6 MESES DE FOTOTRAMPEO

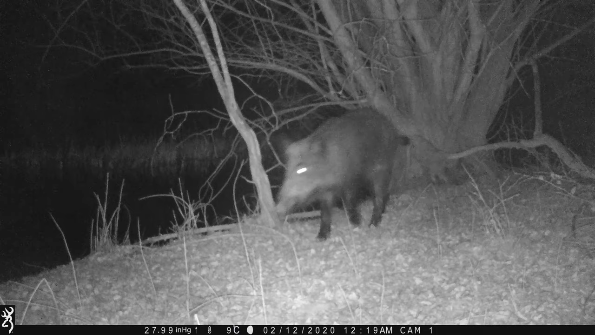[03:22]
El segundo motivo es porque los infrarrojos negros son los que menos perturban, en principio, los animales. Los animales se siguen percatando de que aquí está un humano,
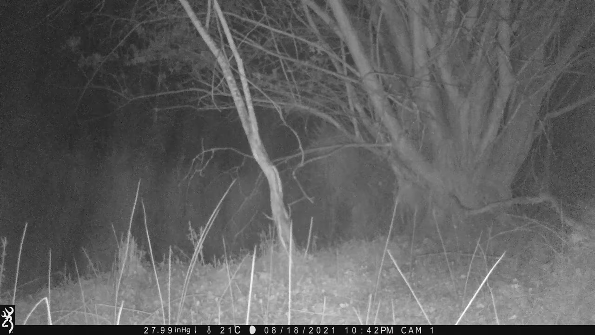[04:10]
que salgan vídeos pues tipo lo que nos ha salido muchas veces de ramas moviéndose, el contraste, tal, todo este tipo de cosas que siempre engañan a las cámaras trampa. Es lo que hay.
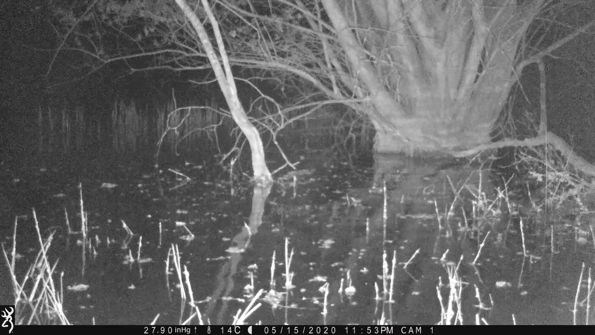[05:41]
Y está todo lleno de hierba, lleno de agua. Ha llovido un montón y entonces toda la zona esta, donde dejé la cámara, que había agua, se ha llenado de barro.
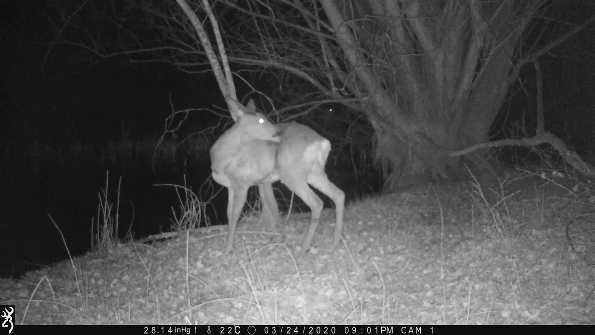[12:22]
Grabar dos animales, dos especies distintas en una misma secuencia es bastante raro. Los animales tienden a aparecer aislados, ¿no?, como especie. En esta ocasión, pues bueno, ya lo podéis ver, ¿no? Un corzo que tranquilamente se tumba, ¿no?, y en el fondo esos ojitos que, bueno, que los naturalistas ya sabéis de sobra de qué se trata. Es un carbo.